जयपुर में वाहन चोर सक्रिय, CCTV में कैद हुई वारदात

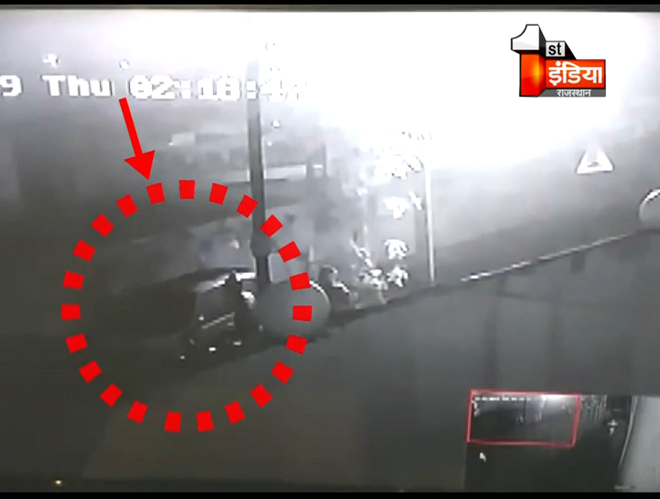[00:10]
की घटना भी बताई जा रही है और RJ14 CA6356 नंबर की है कार CCTV में कैद हुई है पुरी घटना और वाहन चोरों के अन्य साथ ही मोटर